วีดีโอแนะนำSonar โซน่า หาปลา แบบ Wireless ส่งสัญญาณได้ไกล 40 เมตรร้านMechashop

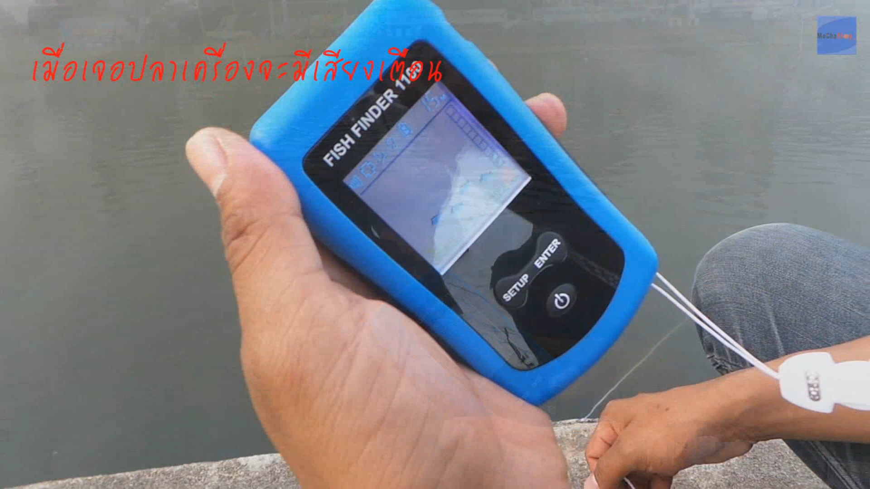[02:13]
เจอปลาแล้วครับแต่แบบน้ำอยู่ที่เท่าไหร่ครับอ่า 1.5 1.8 1.7 มิตรอยู่ด้านใต้นะครับปลาใช่ไหมอ่าอ่าหายไปแล้วครับ 2-3 ตัวอ่าหายไปแล้วครับ